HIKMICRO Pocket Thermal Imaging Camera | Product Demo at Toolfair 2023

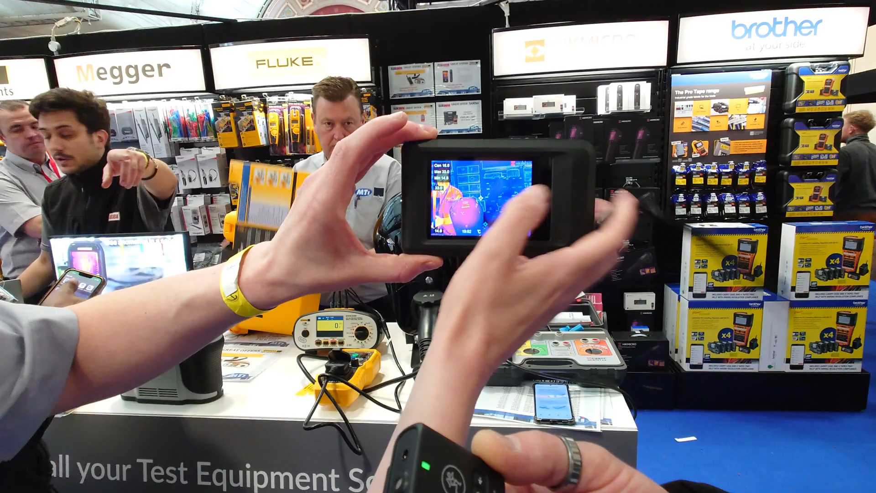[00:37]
there so if I show you on that that is a standard thermal image there
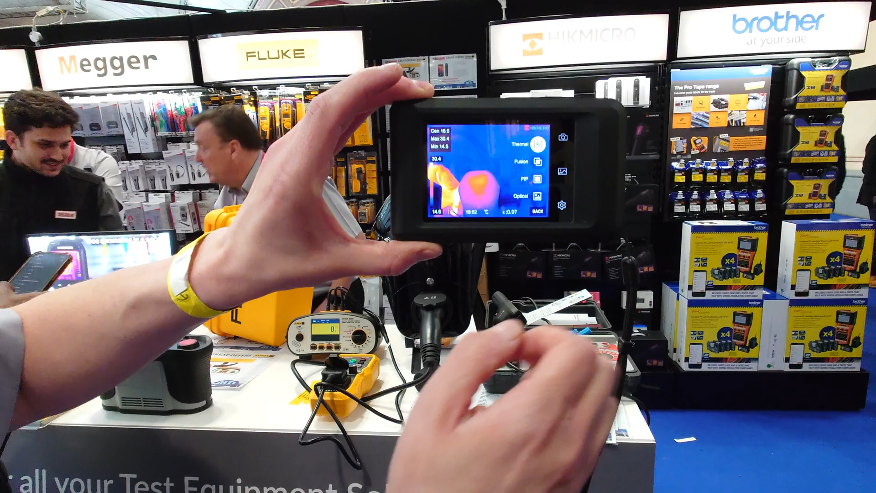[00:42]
so a little bit blurry you can't see it too much but because it's got two cameras it
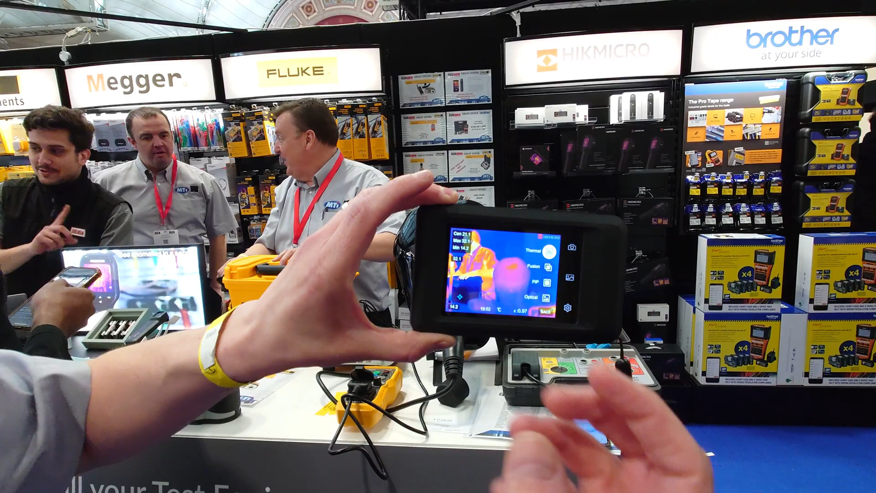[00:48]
actually blends the two photos together to give you a very accurate and detailed
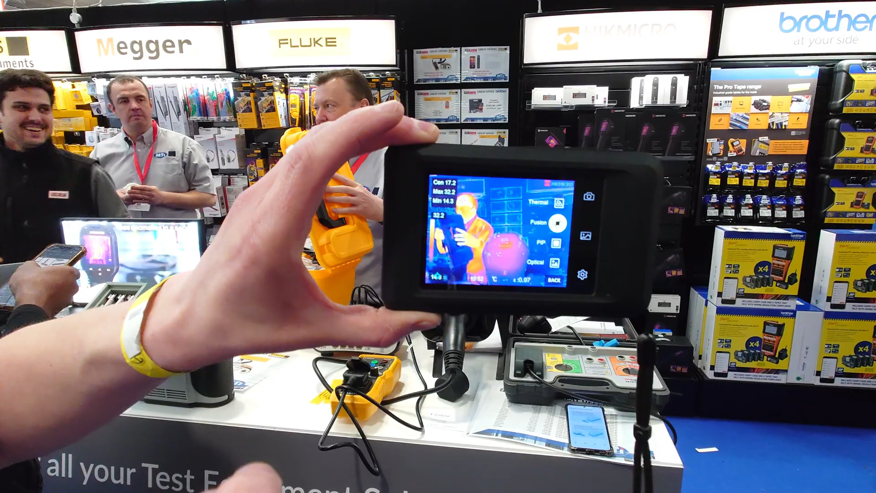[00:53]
photo not just a photo as well you can record videos which is a little
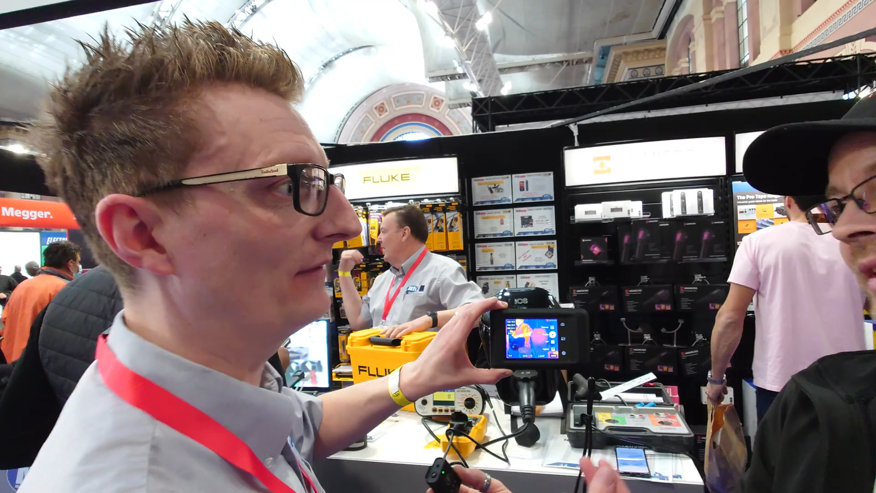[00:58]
bit of a handy thing on there as well especially if you're doing quite large areas you can move around to see what's
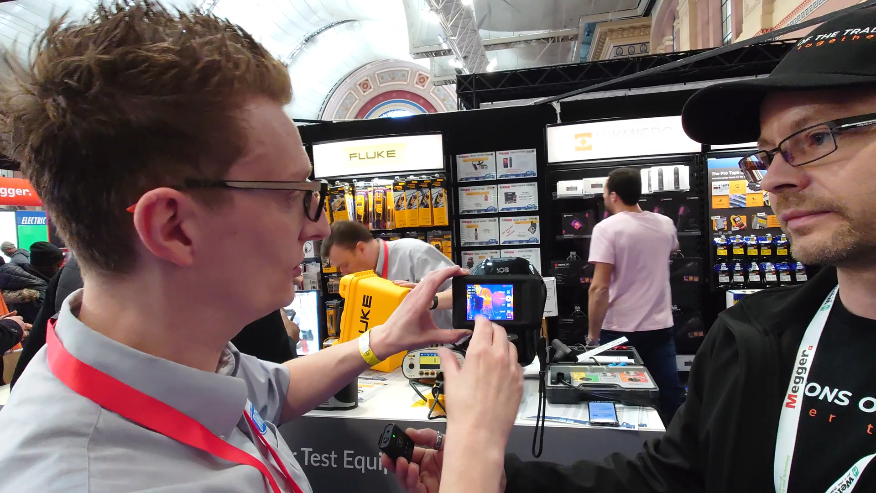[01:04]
going on so you've got all of that now with it as well you can change your color palettes like you can do with most thermal imaging cameras one thing I do like as well is
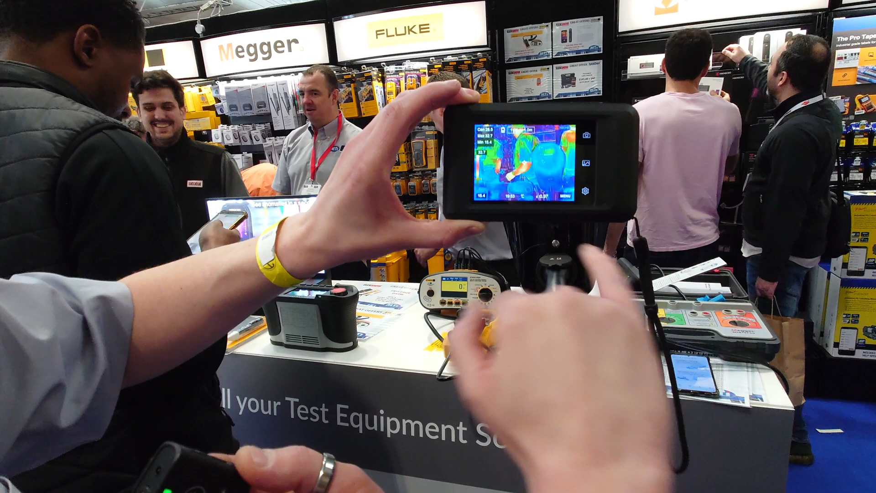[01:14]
if you I'm not sure you've got to see on the camera but you've got the main center spot but there is a little ori
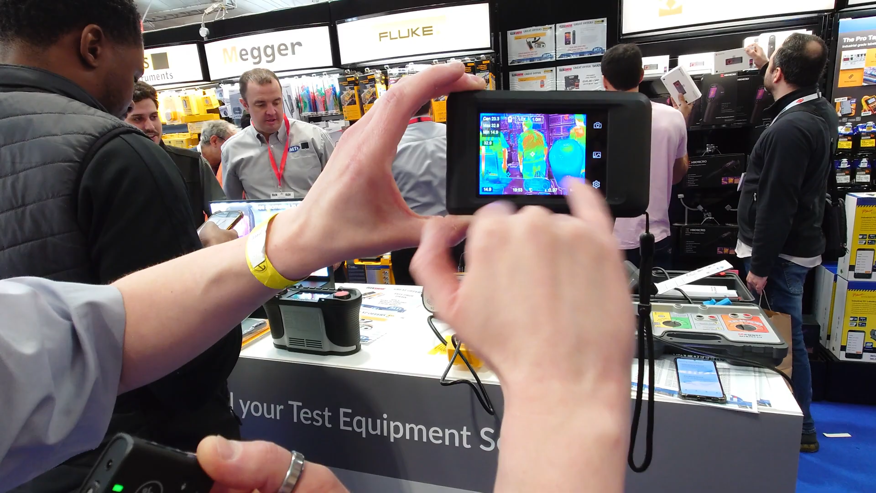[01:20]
sorry there's a little blue and the red dot that's moving around on the screen and what it's doing is to find
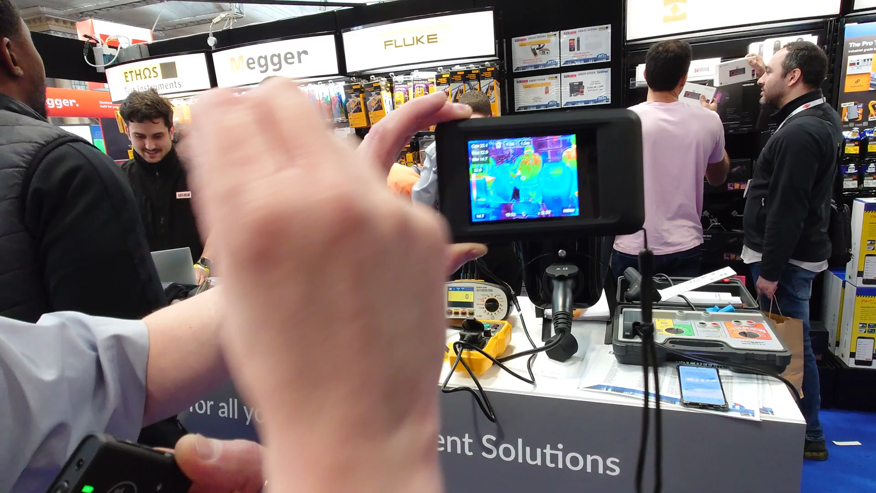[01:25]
the coldest spot and hottest spot so if you're looking for one of those it will tell you where it is and it'll
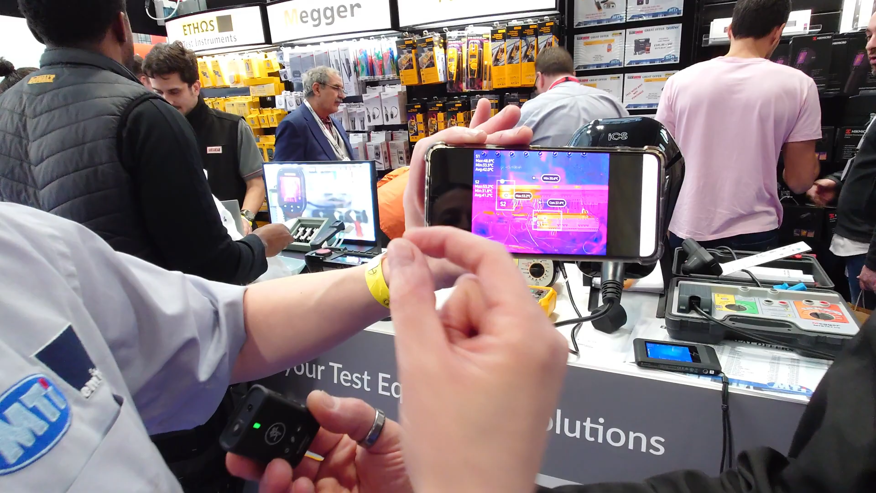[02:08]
like selections and from there it can tell you where
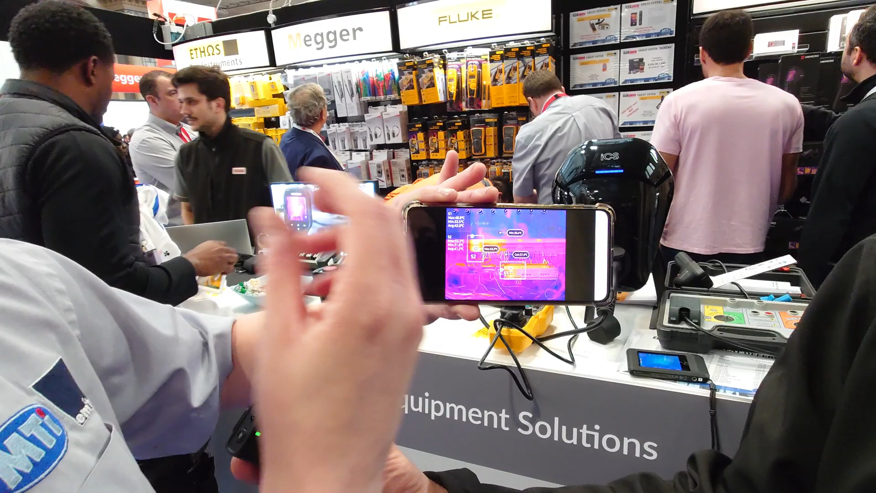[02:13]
the hottest point is the coldest point is as well as showing it on the whole photo as well and a good thing about that as well after that is